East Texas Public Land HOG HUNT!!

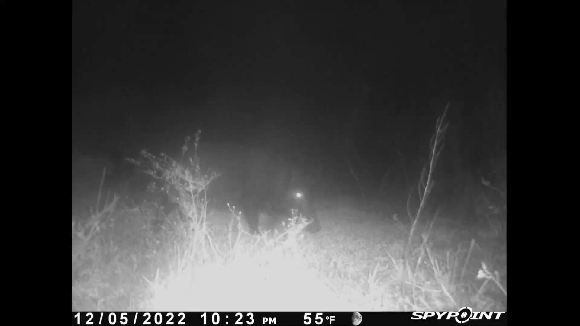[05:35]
we had some hogs come in but they were late at night 10 p.m 3 a.m we actually had a big old buck cruise through during